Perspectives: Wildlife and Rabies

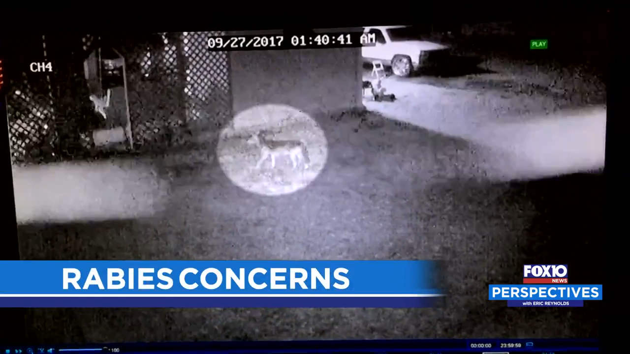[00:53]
City crews placed traps in neighborhoods, but the coyotes, they are very smart.
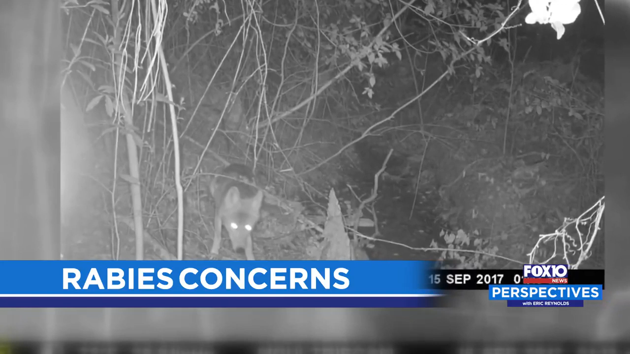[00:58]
Now only one was caught in the Yester Oaks neighborhood off of Airport Boulevard.